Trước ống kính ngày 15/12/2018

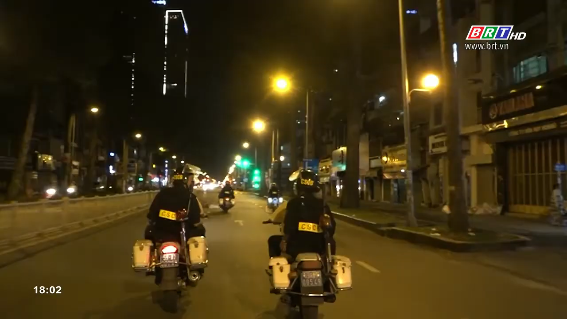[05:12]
Trong tối nay, Cảnh sát Giao thông TP.HCM huy động tối đa 100% quân số, phối hợp giữa nhiều lực lượng như Cảnh sát Giao thông, Cảnh sát Cơ động, Cảnh sát Hình sự, Thanh niên Xuân Phong, Hành tra Giao thông, chúc chặn tuần tra tại tất cả các tuyến đường, khu vực trọng điểm để phân luồn,